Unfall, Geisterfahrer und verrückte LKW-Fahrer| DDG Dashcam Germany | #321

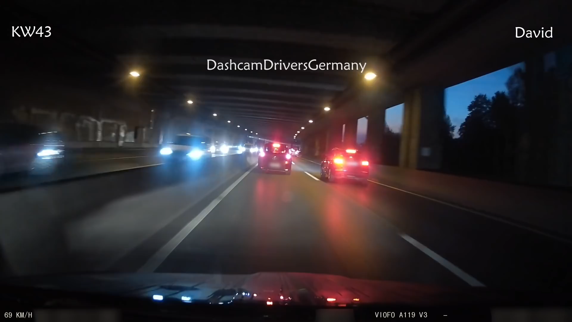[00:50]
Boah scheiße. Alter Fahrer ey. Und da war wirklich Glück dabei. Hätte der Vordermann hier eine Vollbremsung gemacht, wäre David absolut chancenlos gewesen. Boah scheiße.
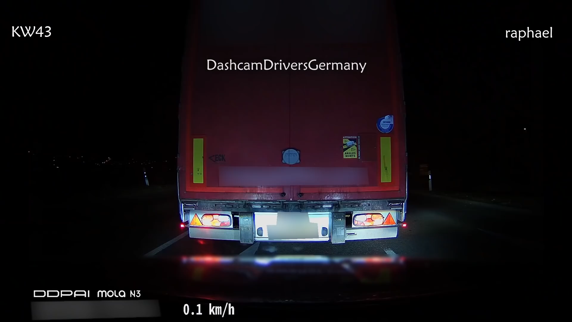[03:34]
Nur wenn das ein LKW ist, wird das Ganze nochmal ein bisschen beunruhigender. Und dann kommen wir mal zum nächsten LKW.
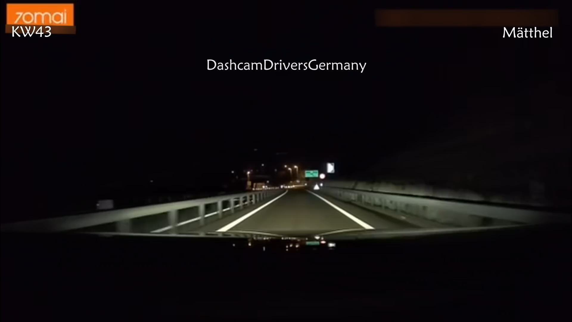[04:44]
Hier sind wir in der Schweiz unterwegs und offensichtlich fahren die auch nicht besser als in Deutschland, wie man an diesem Geisterfahrer hier sieht.
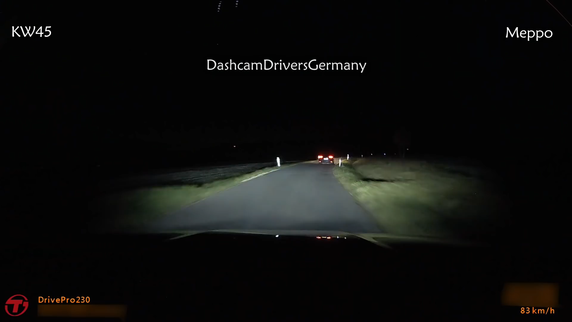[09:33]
Die Szene hier zeigt perfekt, warum man bei Nacht auch immer die Straßenränder beobachten sollte. Der Vordermann kann jetzt gleich ganz entspannt abbremsen, ohne besonders doll auf die Bremse treten zu müssen. Es entsteht auch keine Gefährdung dadurch. Und auch die Rehe kommen wieder gesund zu Hause an, wollte ich schon sagen. Ja, ihr wisst ja, was ich meine. Na? Na, Kleiner?